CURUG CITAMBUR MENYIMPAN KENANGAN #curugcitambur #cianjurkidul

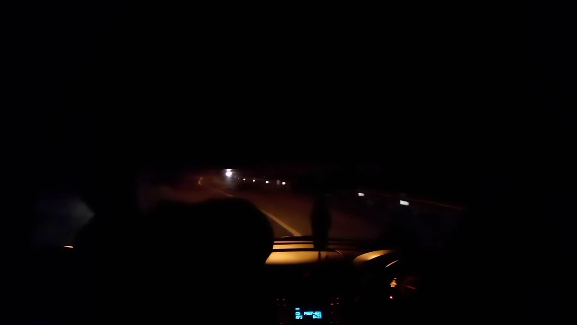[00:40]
Bungut atau rarai gitu. Jadi paling parah sih bang jalan.
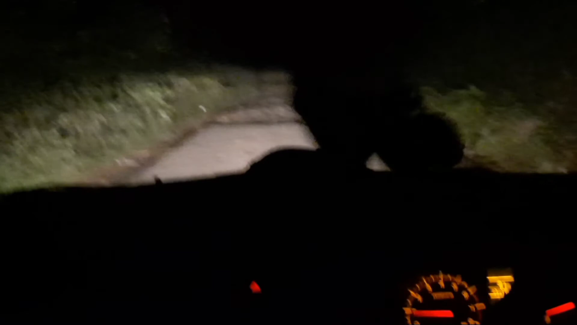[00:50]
Terus serot? Nah di urang mah lebih sih. Iya kayak jempol di jalan cajur dong. Jalan rusak pisan. Udah lo buat tempat wisata na itu tempatnya.